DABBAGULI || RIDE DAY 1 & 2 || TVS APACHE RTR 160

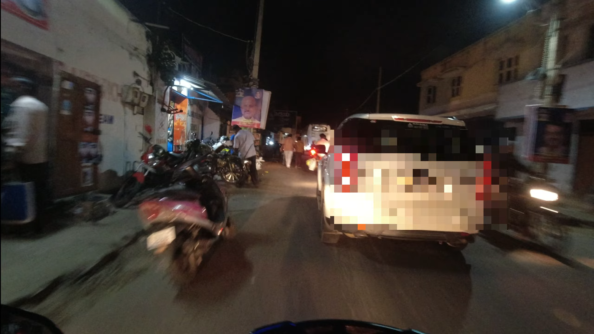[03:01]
ಕ್ಯಾಪ್ಚರ್ ಮಾಡ್ಬೋದು ಅಂತೇಳಿ ಒಂದು ಐಡಿಯಾ ಕೊಟ್ರು ಸೊ ಅದಕ್ಕೋಸ್ಕರ ದಬ್ಗುಳಿ ಕಡೆಗೆ ಹೊರಟಿದ್ದೀವಿ ಎಷ್ಟೇ ರಿಸ್ಕ್ ಆದರೂ ಪರವಾಗಿಲ್ಲ ರಾತ್ರಿ ಮುಂದೆ ಕಾರ್ ಇರತ್ತೆ ಪರವಾಗಿಲ್ಲ